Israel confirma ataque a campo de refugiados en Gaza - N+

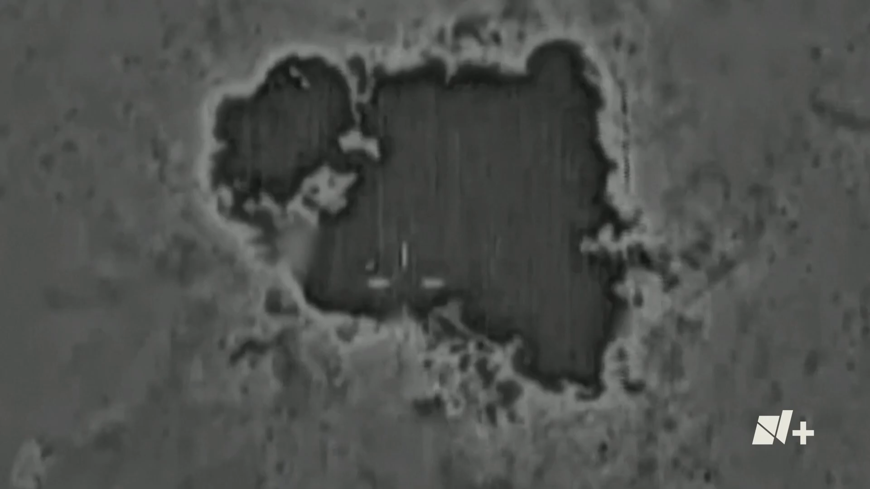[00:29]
El bombardeo a esta zona densamente poblada por civiles ha sido condenado por varios países y la ONU.